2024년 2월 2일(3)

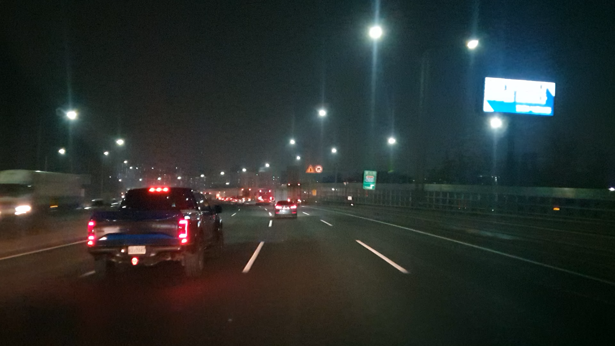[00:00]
바나나 맛이. 와, 저 앞에는 쓰레기를 막 버리는 분도 계시네. 아이. 약 1km 파남 분기점에서 구리 서울 양양 고속도로 산일 방면 왼쪽으로 주행하세요.